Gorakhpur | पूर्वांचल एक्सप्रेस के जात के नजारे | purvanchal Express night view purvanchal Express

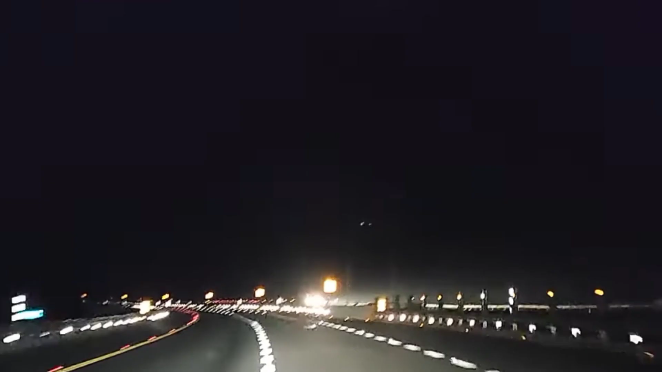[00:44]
बे तो गाईस यहाँ पर आपको दिख लिये पुरौद यहाँ पर कुछ इस तरीके का दिखने को आपको मिल जाता है जो कि चारो judgments आप बात करेंगे मैं चारों तरफ यह जो है यह light नहीं है वल्कि गईस यह
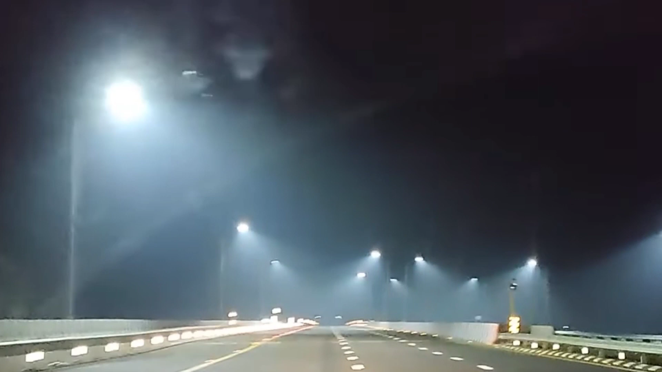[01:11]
पर लाइट तो लगाया गया है लेकिन काफी अच्छा लगता है पुरुआचल एक्सप्रेस नाइट का व्यू देख लीजिए आपको इस टाइब का दिखने को मिलेगा अगर आप यहाँ पर जाएंगे तो आपको भी बहुत ही अच्छा लगेगा